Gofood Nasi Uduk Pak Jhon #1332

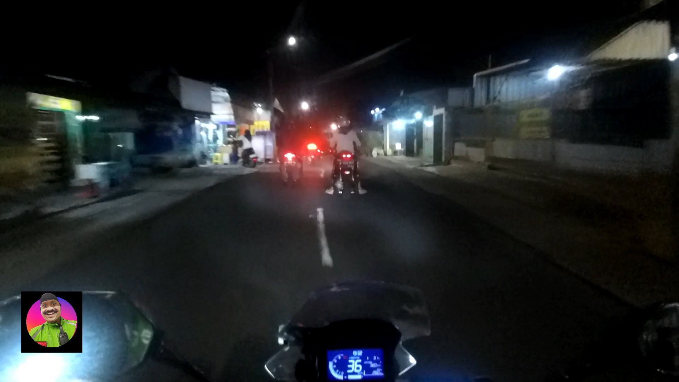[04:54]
jam segini masih one way ya, satu arah. Biarpun di Cempaka ini biasanya tuh yang dua arah colongan motor, tapi kalau mobil nggak bisa. Oh, masuk. Bisa.